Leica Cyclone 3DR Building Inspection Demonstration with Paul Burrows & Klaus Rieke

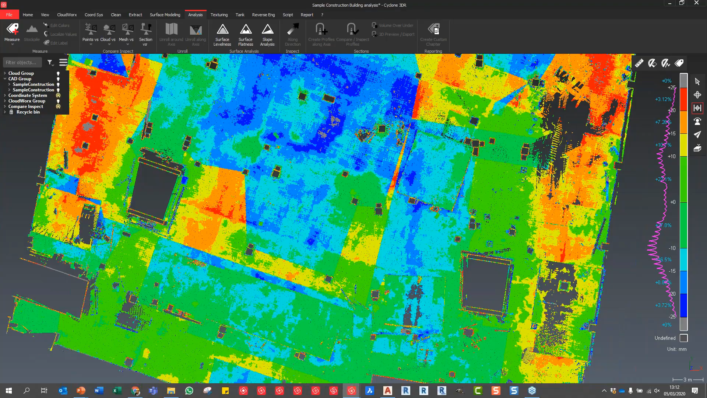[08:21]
areas where it's good another thing we can also investigate the columns and see the verticality directly compared to design model you can see that the back columns
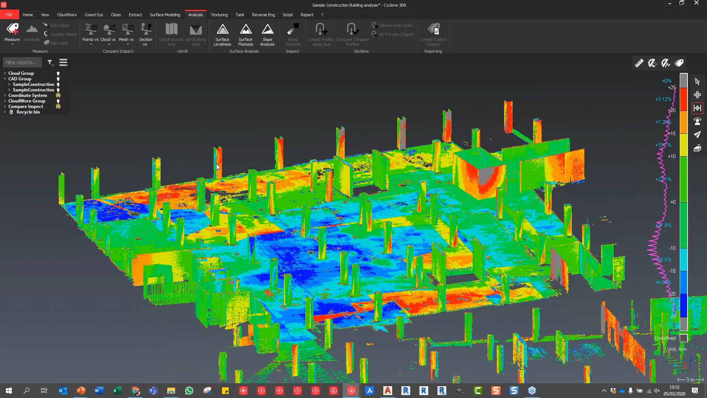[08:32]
over here they drift first out but we can see that the other columns are good we can see that the wall over there is actually leaning towards in the building very easily visual there everyone can read it and understand it easily so from here we can then go into the report and open up the report
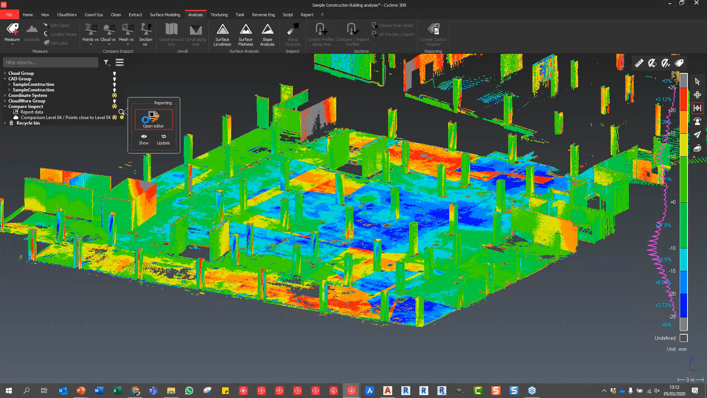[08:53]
and if we would imagine if we have just a floor and do a
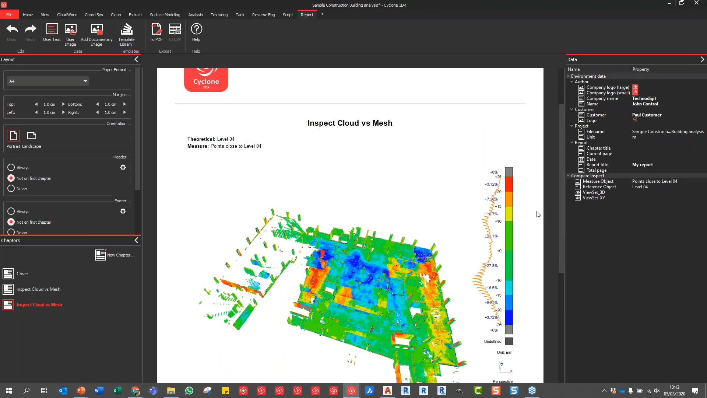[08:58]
floor flatness we can have just a top-down view it will show us everything now when we do a whole floor we want to see all sides of column of the walls we can choose between the representation we can do 2d or 3d so this enables everyone who can open up the pdf to simply move around investigate uh the building uh by themselves very easily the same way